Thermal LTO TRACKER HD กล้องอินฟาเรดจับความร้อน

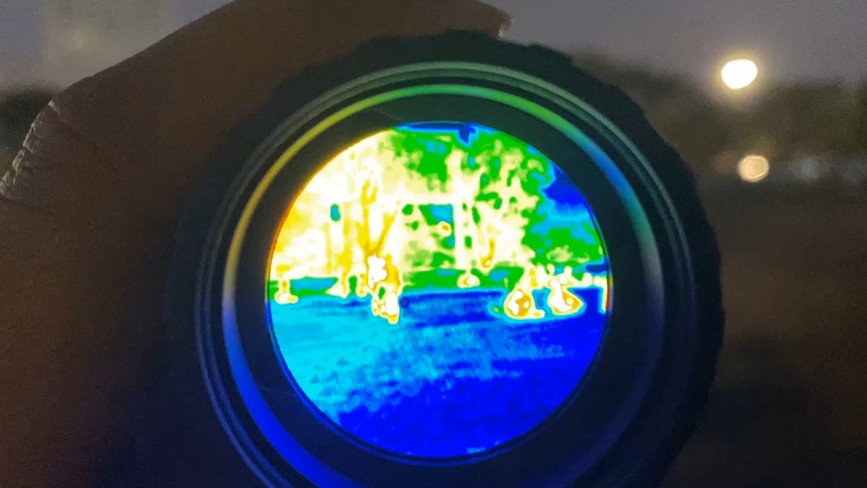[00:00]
นี่นะครับ ในพื้นที่มืนนะครับ พื้นที่พอสว่างมามืนมืนหน่อยนะครับ ดูกัน
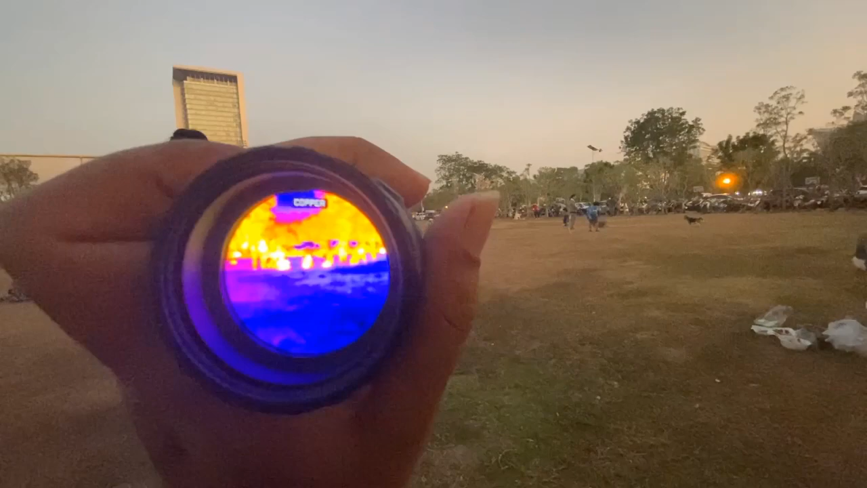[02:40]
นี่ นี่นี่นะครับ นี่เอาเหมือตอนที่ไป
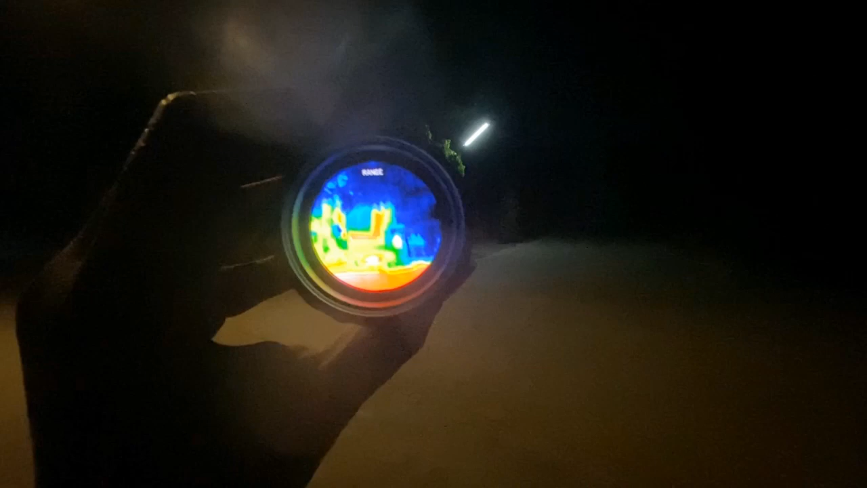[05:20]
นะครับ Zoom สุนักนะครับส